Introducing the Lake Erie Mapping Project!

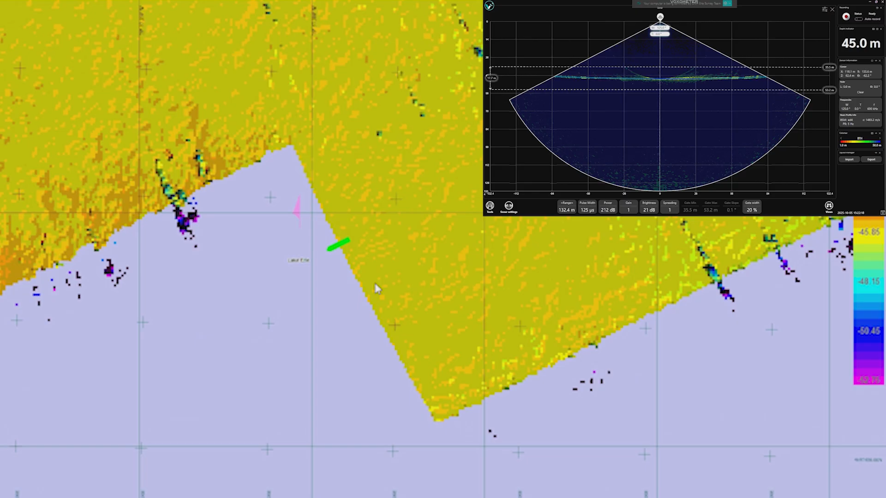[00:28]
This project is an exciting collaboration with two companies, Chance Maritime Technologies and R2Sonic.